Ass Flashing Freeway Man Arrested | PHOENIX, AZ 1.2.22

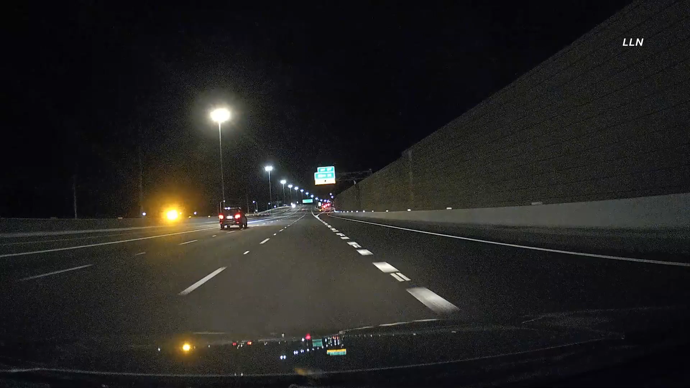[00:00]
Yeah, that was perfect for our needs. Is that a fucking person? Where? Yep. Hold on. You want me to call it in? Yep. That's an EVP. Yep. Hold on. I'm calling 911.